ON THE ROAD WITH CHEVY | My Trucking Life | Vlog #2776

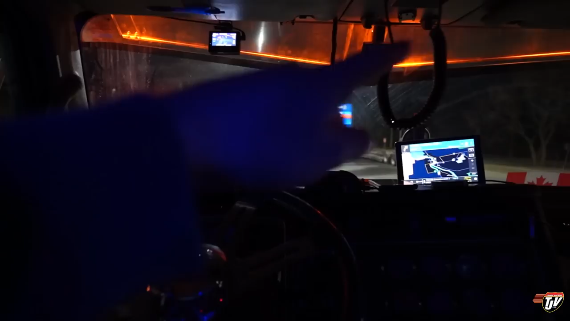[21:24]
I'm really happy with it. And those lights, they're not too bright from inside here. I can actually change them to the lower setting, where they're a little bit dimmer.
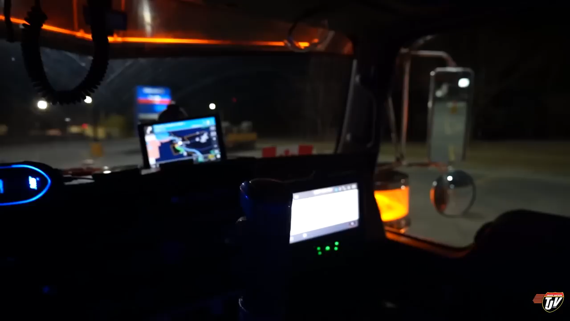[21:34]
But no, we're doing just fine. Makes me more visible on the road, and that's always safer, right? So thanks for hanging out with us. It's been nice to get the wheels rolling again, but I do miss home at the same time.